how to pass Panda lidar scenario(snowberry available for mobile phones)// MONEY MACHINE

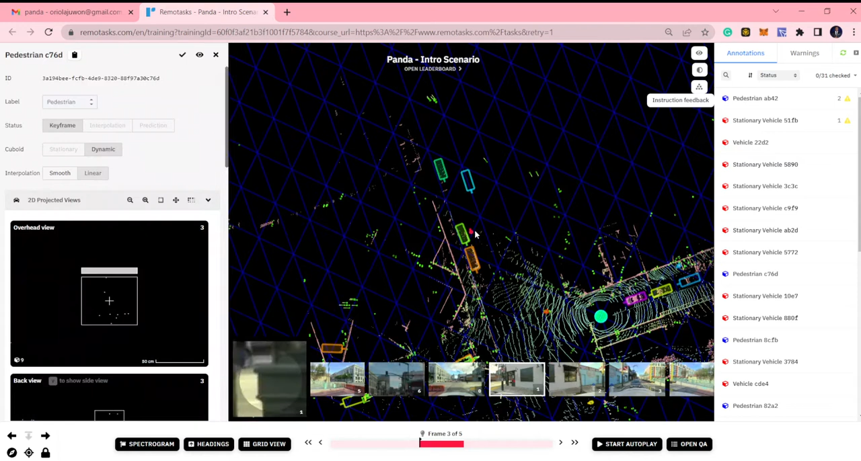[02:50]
this is this person this pedestrian which is at the right side
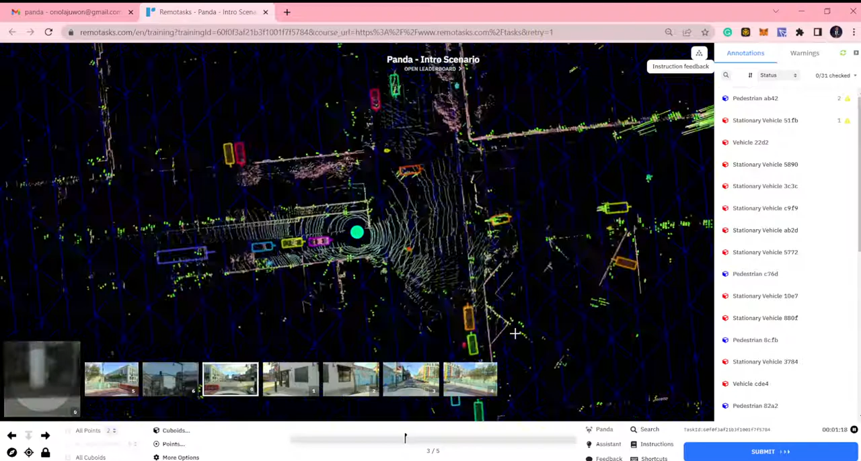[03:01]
this is at the right side of uh of the eagle vehicle this is one of the things you need to add
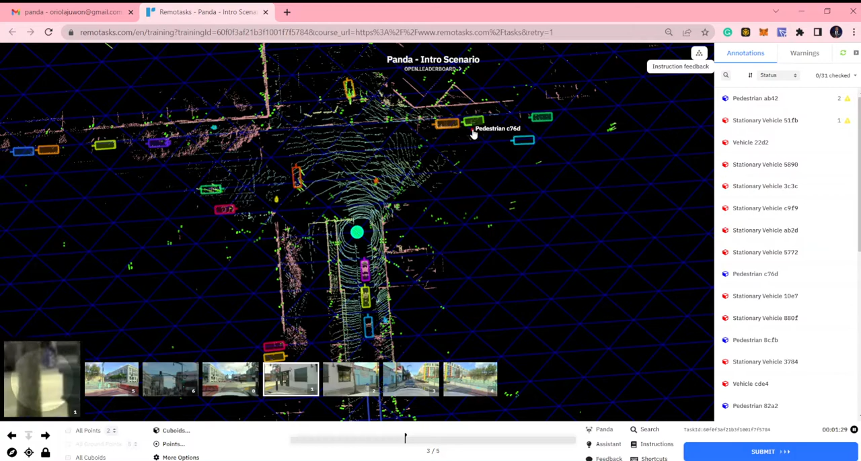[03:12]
that okay I'm showing you you just draw your box around it and click pedestrian and that's all
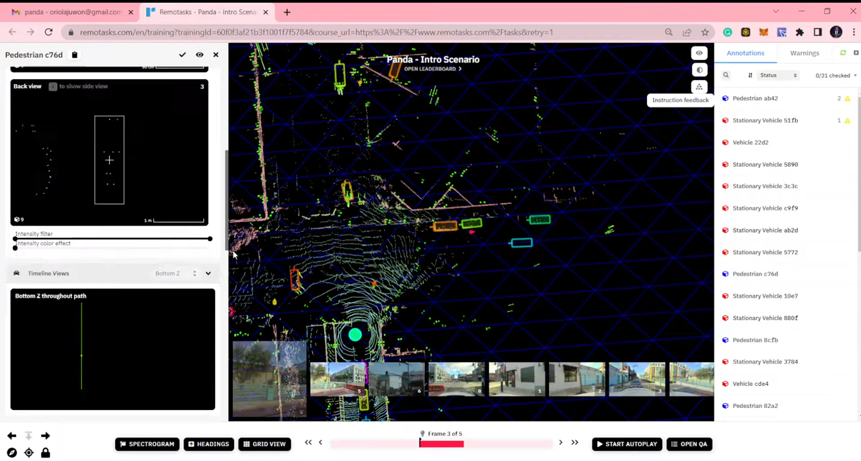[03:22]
this is the person right there on frame three and then
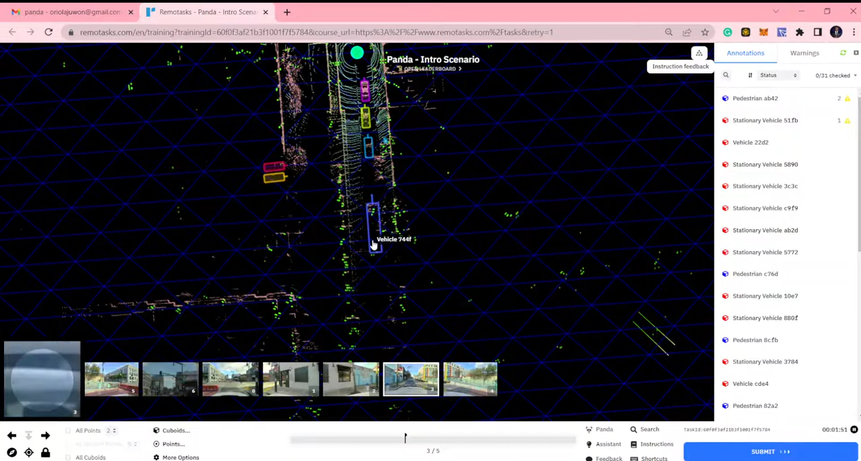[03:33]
you need to change this from truck to bus okay after three cars behind the eagle vehicle you have this
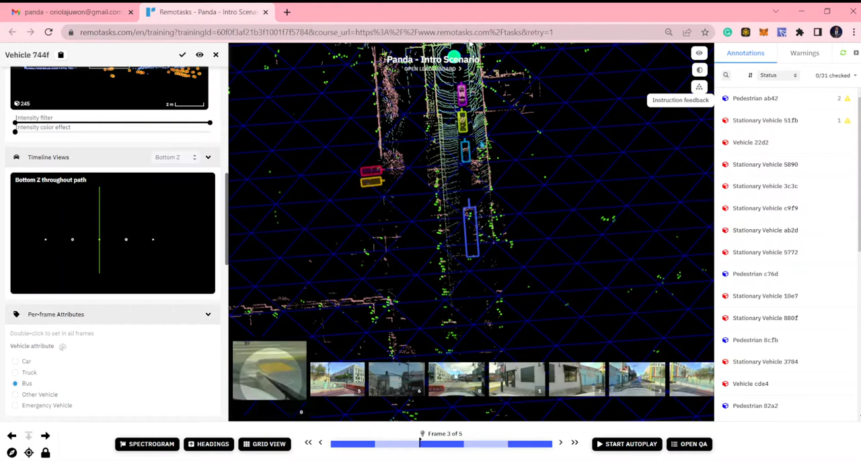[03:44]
and then you need to add this this is uh this vehicle is a stationary
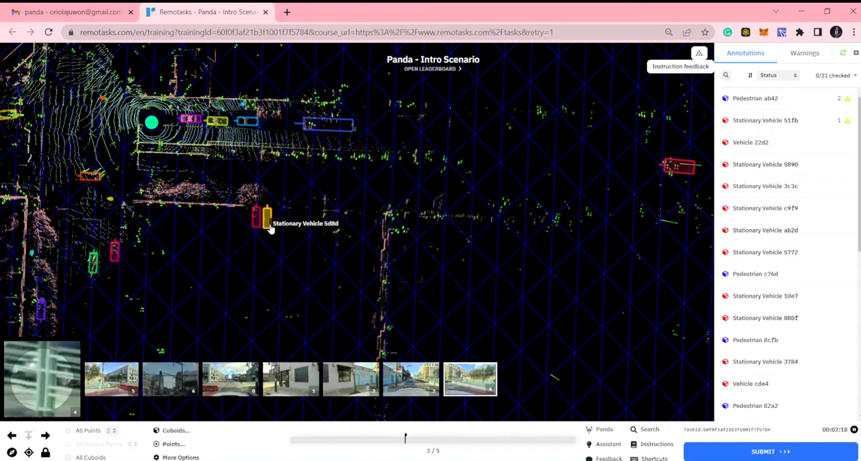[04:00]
vehicle you won't be able to see this until you
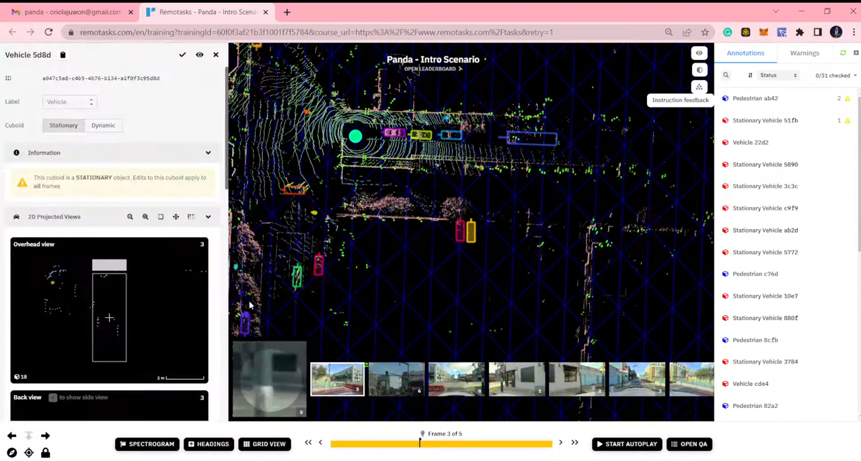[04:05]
you put apc
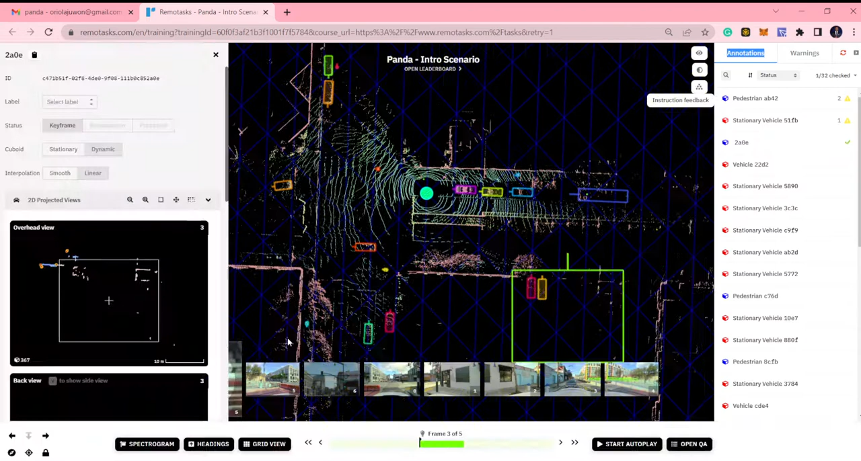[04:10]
apc where is apc okay so you're able to see it more on the frame three and then let's see the lighter points now you're able to see it more it's a car so this one you have to add this change this from
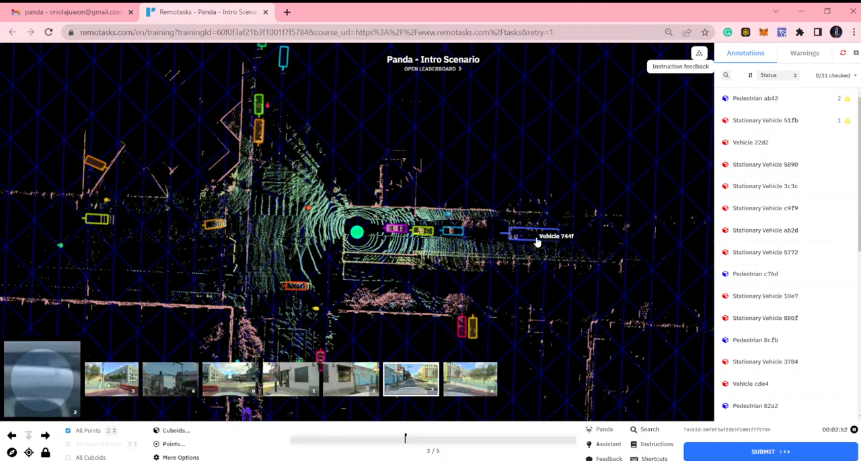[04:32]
bus to you know from truck to bus add this and then there's one more vehicle you you need to add i think it's behind the eagle vehicle
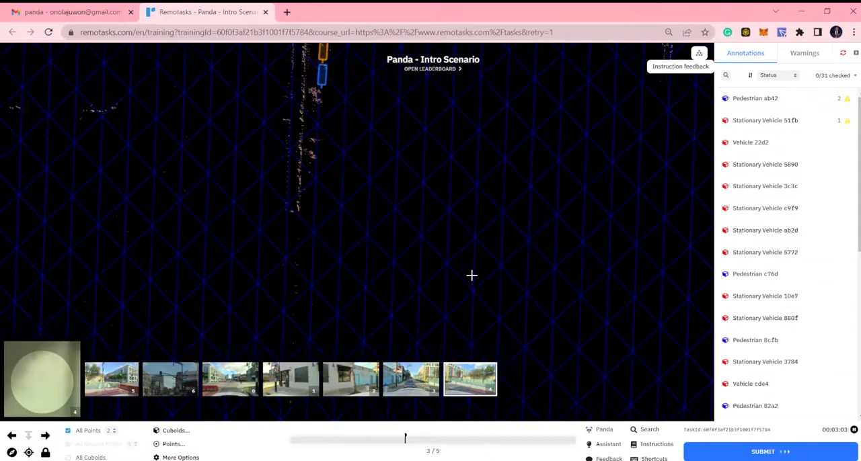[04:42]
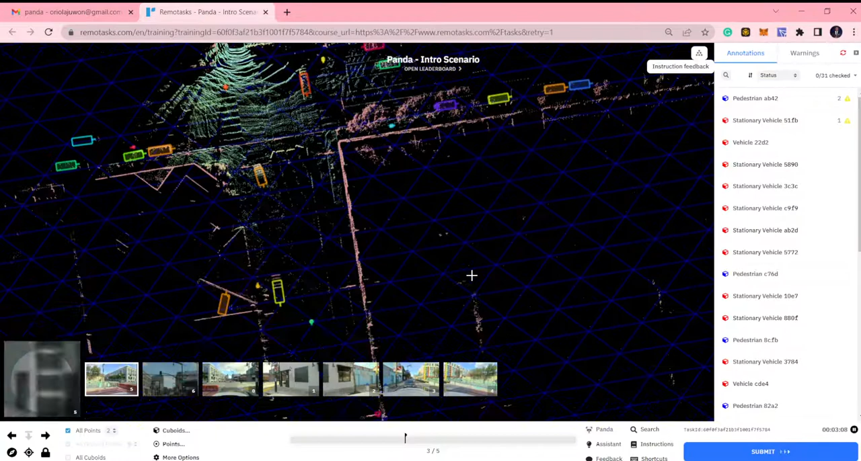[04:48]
this one how am i sure this serum coming
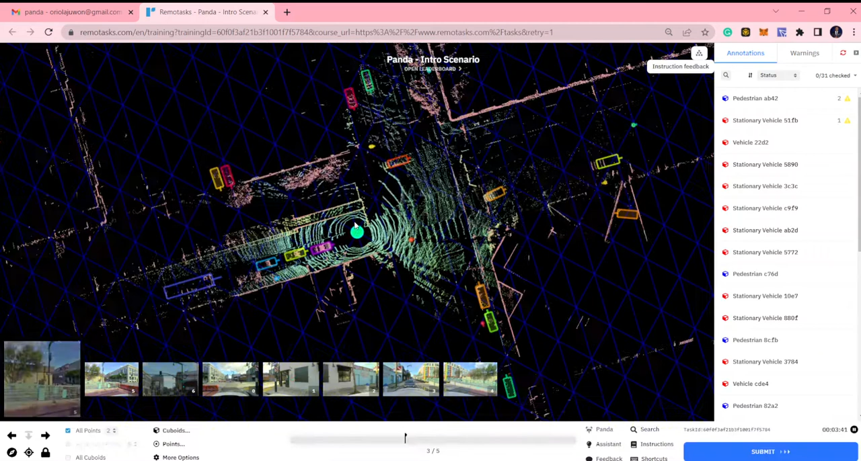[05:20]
and clearly now this too so uh we were changing this we change this from okay
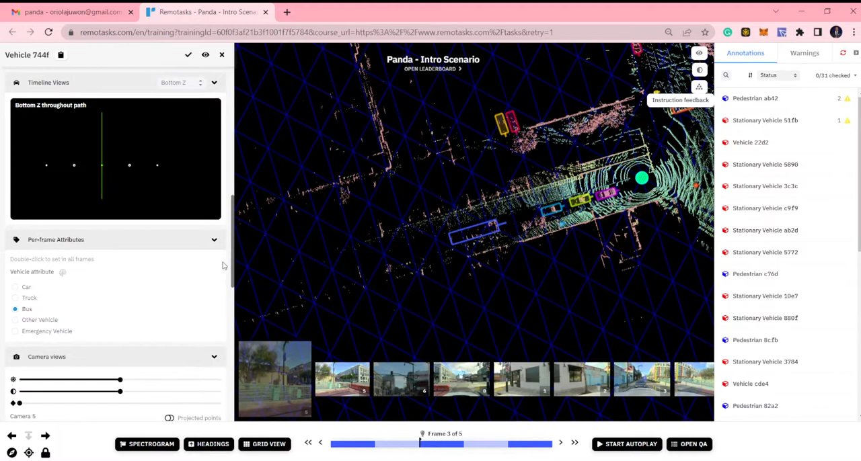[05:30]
from bus uh from truck to bus
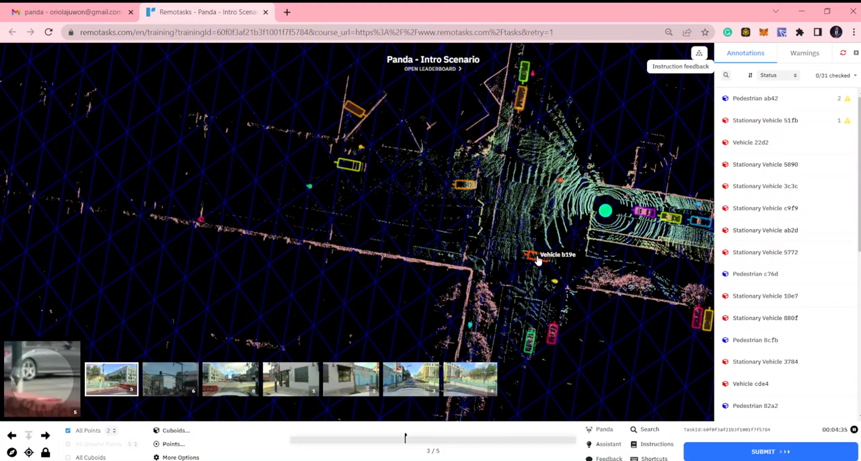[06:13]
what's wrong with this car this car doesn't have label uh was not labeled correctly too
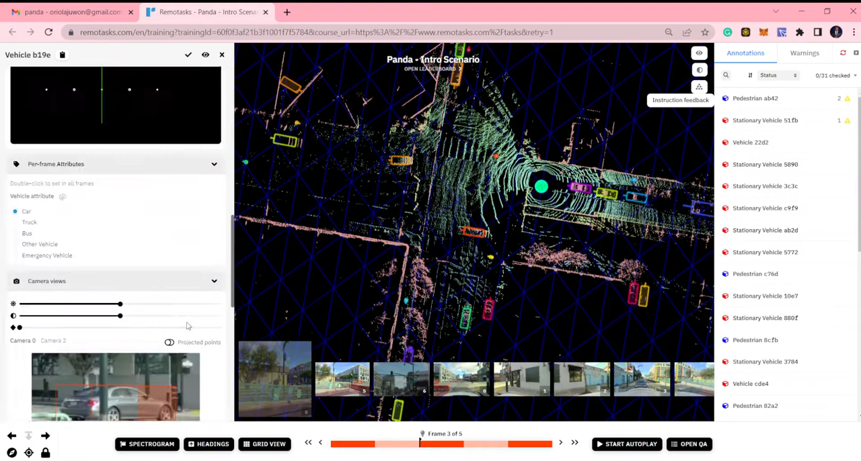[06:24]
and then check the sizing okay that's all that's all about these tags so there are five things you need to check
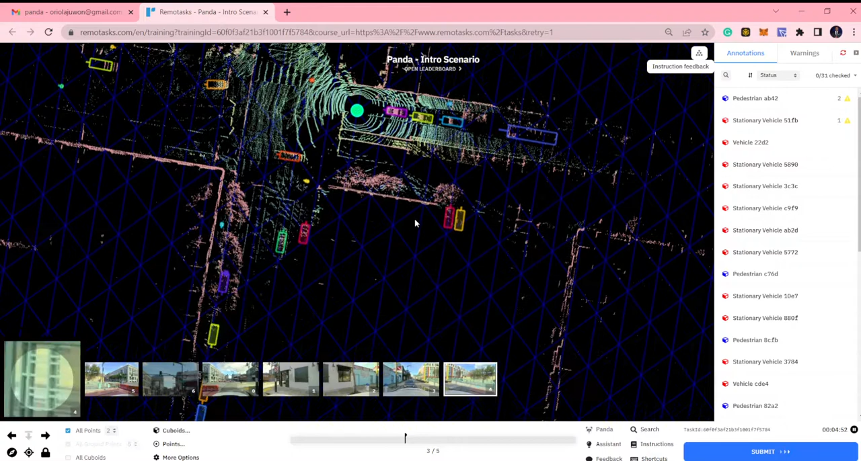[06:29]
this guy this car this pedestrian this pedestrian is not there at all you need to draw this box here you need to draw this car you need to change this from truck to bus you need to change um you need to draw this so there are two things to draw these and these new boxes